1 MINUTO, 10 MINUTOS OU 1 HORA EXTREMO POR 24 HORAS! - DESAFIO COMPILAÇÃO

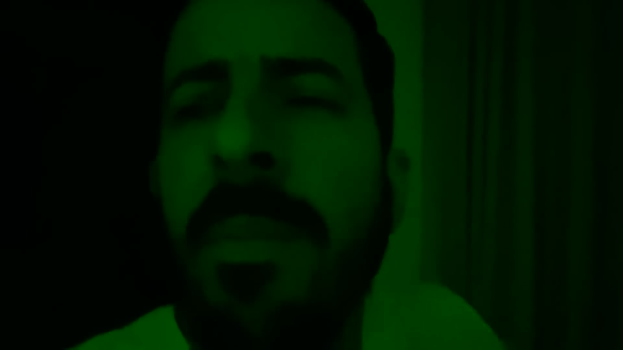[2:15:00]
Pessoal, são quase 4 da manhã. Vou ali espiar, ver se tá tudo bem com as crianças ali ainda, com a Jéssica. Mas acho que tá, porque elas não chamaram, não vieram aqui pra cima, não me ligaram, mas eu vou filmar um pouquinho aí, vamos ver.
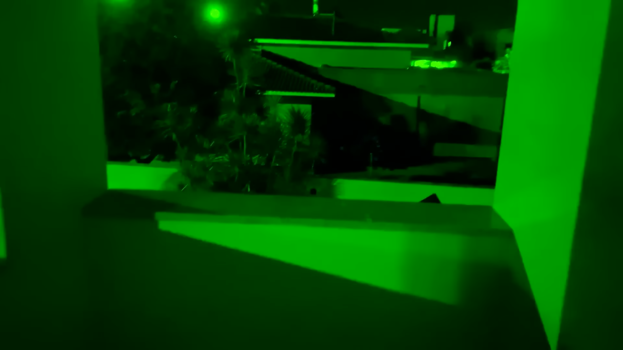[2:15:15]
Pessoal, eu não vou ligar a luz, porque senão pode acordar elas. Acho que elas estão dormindo ainda.
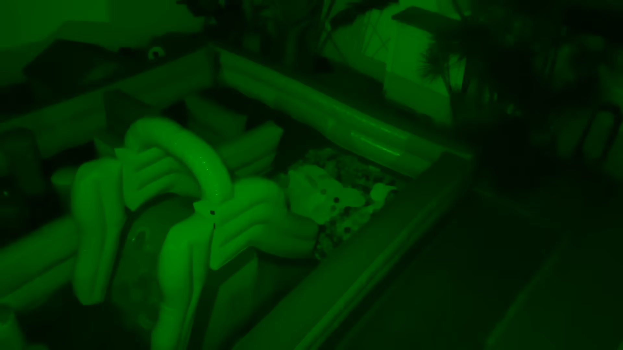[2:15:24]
Deixa eu tentar ligar a luz aqui um pouquinho pra ver se consigo ver elas. Peraí.